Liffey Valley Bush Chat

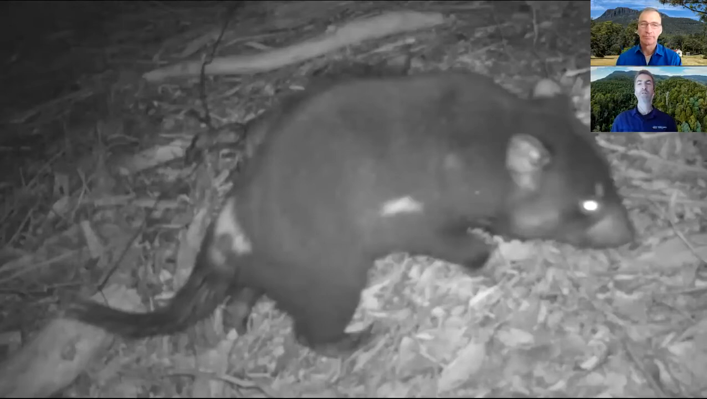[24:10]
and then we see some of those Tasmanian devils and quolls, the carnivores, come down and feed on the carcasses. And you'll see after this webinar, we've got this fantastic short video by David Gallen, an amazing nature photographer. And that includes some of this footage of carnivores and some other species in the valley.